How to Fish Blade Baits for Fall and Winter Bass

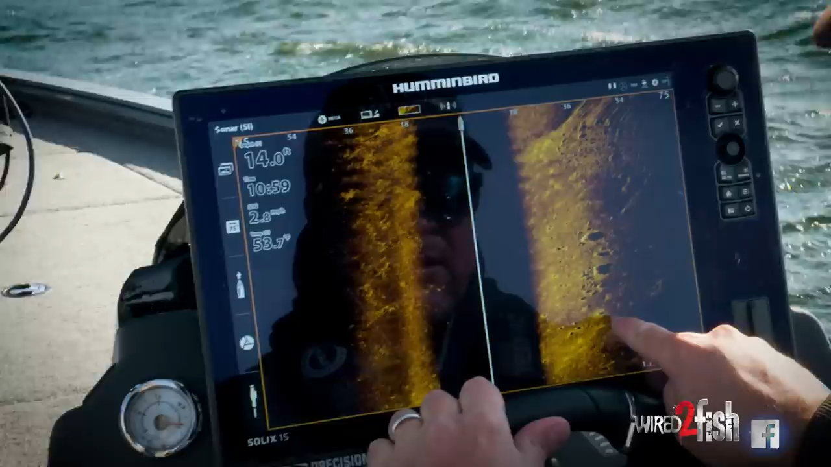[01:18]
On screen: depth 14.0 ft, speed 2.8 mph
beside imaging so I know the extent of this rock patch and the bass out here really like to live on this stuff so I can get
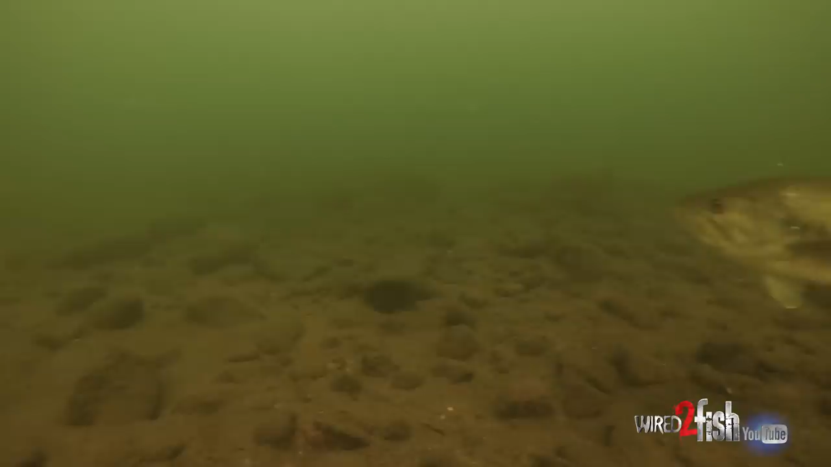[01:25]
away with fishing a treble bait on the bottom crank baits
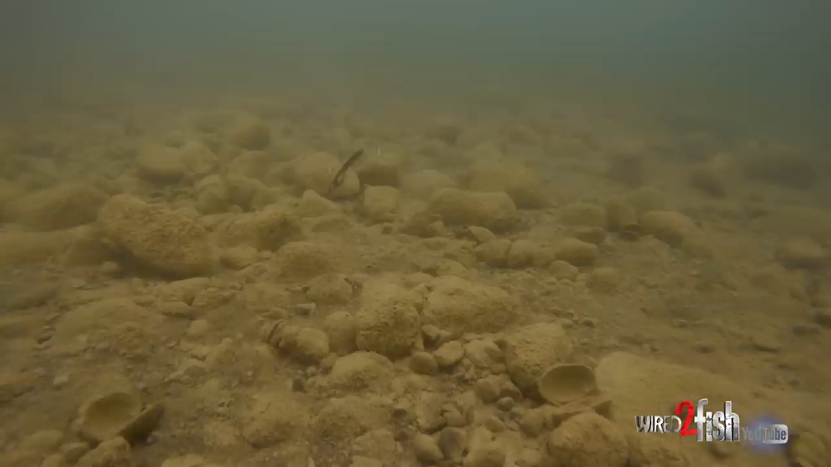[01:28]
blade baits which bass really tend to like in the cold water period for whatever reason and with my 360 imaging I got a great lineup through my waypoints I'm seeing the rocks and I'm just making clean casts
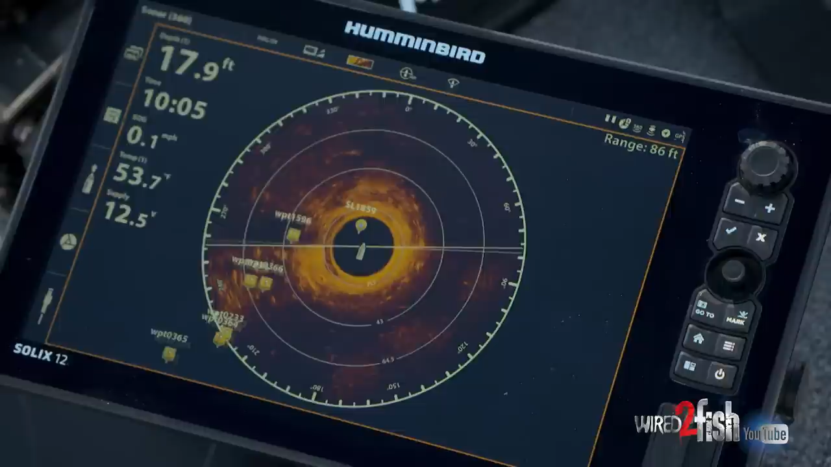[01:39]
On screen: depth 17.9 ft, water 53.7°F, speed 0.1 mph
right to the hard spot where I know the fish happen to live on this spot there he is nice it's a real unique thing with these blade baits is the
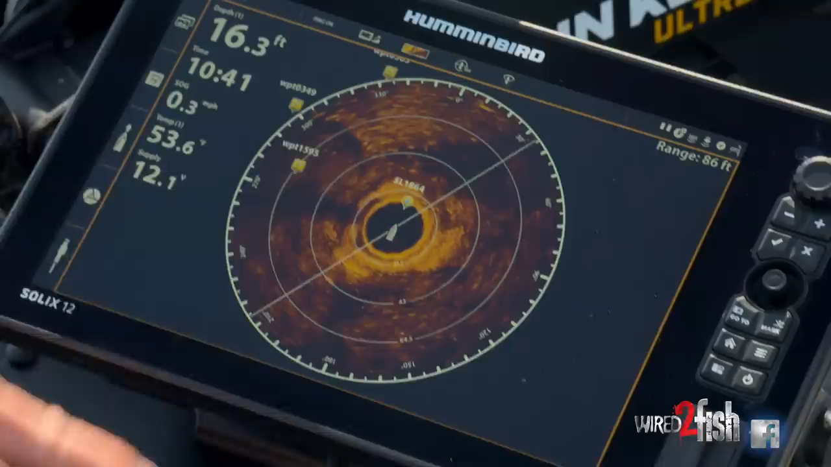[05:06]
On screen: depth 16.3 ft, water 53.6°F, speed 0.3 mph
the outer edge of my range 86 feet I
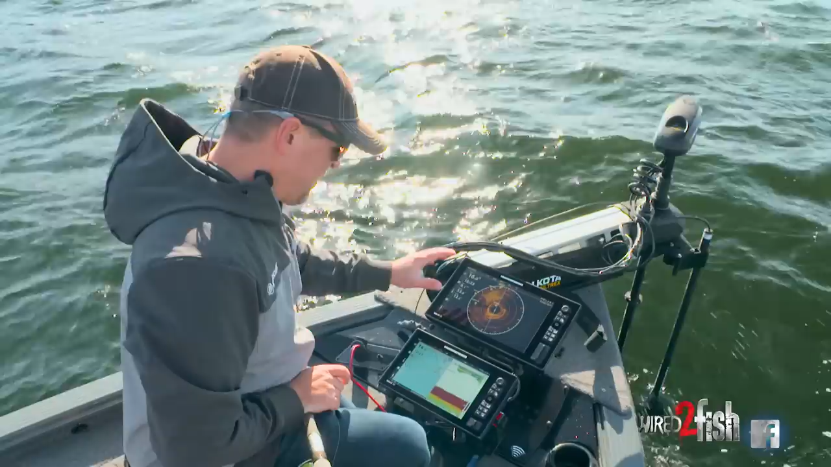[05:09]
usually like to start further out from a spot and then work my way in so I'm plucking you know fish from the closest edge to me so I'm not catching a fish on the far back edge bringing a hook fish through a school and spooking that school so I got my range ring set up they're about 20 feet 20 40 60 80 right now and
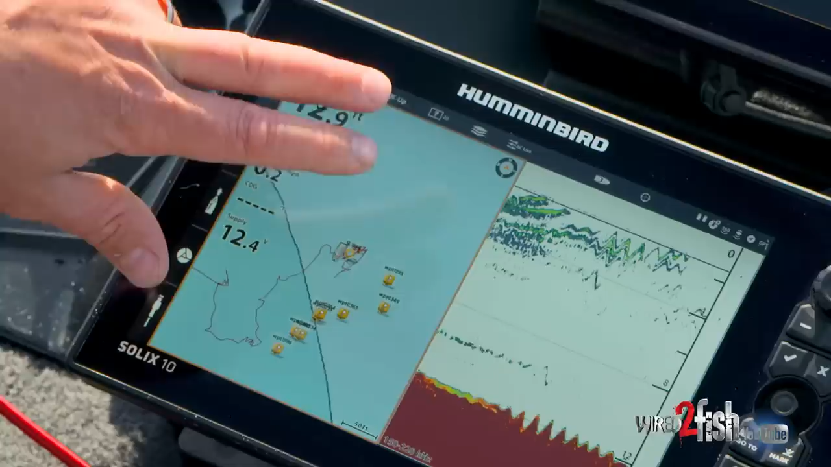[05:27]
if you take a look at the lower screen 2d sonar and mapping but what you'll see on mapping is there's no contour change here